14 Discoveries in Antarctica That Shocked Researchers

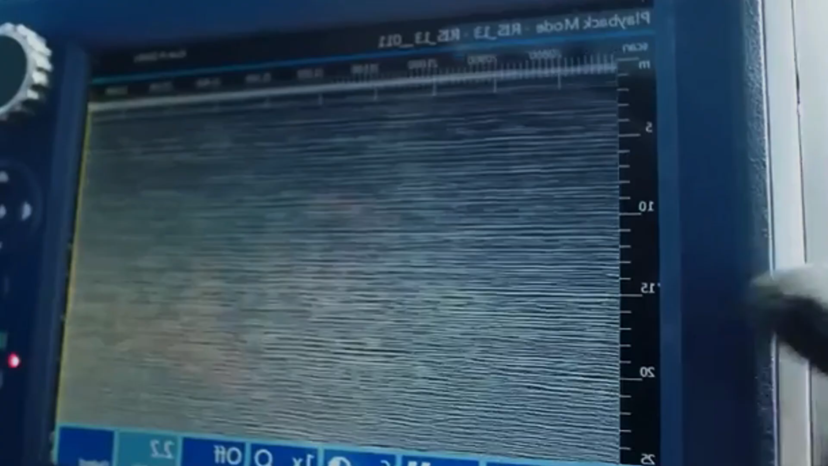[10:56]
Over the past 50 years, radar technology has helped scientists discover around 400 lakes beneath the Antarctic ice.